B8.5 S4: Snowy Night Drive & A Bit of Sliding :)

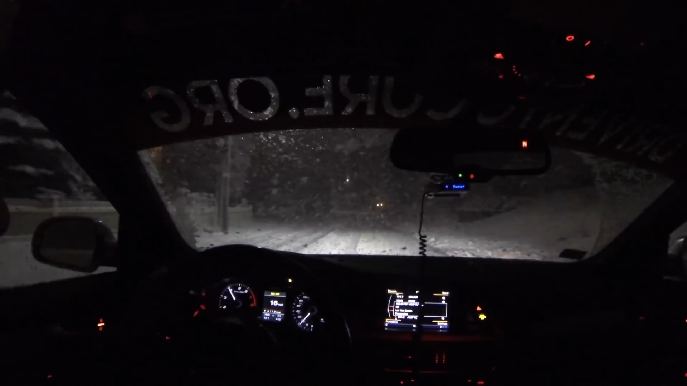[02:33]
Definitely big, heavy flakes coming down right now, and like I said before, it rained earlier. The snow is really wet, really slick. I mean, you can see the car just wants to get loose, even a little bit of throttle. The visibility is not the greatest tonight. But we're still just playing around, having a little fun. A little sideways action never hurt anybody.
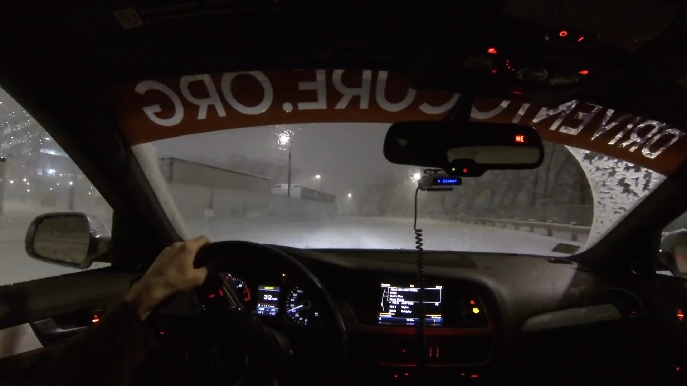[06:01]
Ooh, waar? someone messed up over here took down a light pole right there
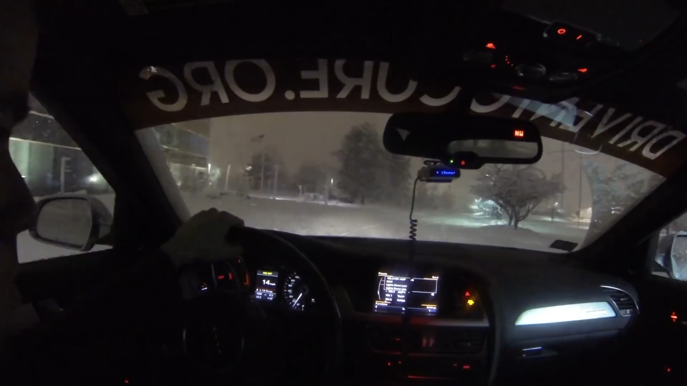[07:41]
that was pretty good just gonna go this oh hello all right well I guess we're plowing snow boys unless we can go around that yeah we can okay that was quite the snow bank I'm not trying to high center my car tonight no no no I don't know if you guys have ever done that but that is not a fun experience and another experience that I would not recommend high centering your car in snow it takes a lot of shoveling and a lot of reaching under your car